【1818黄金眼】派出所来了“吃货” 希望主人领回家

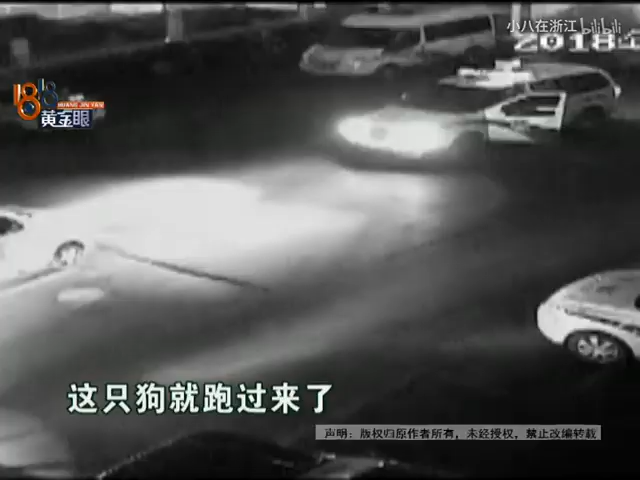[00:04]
他是在这个科技学院的门口他骑车出门这个狗就跑过来了他就带着这只狗在周围都问了问都没有人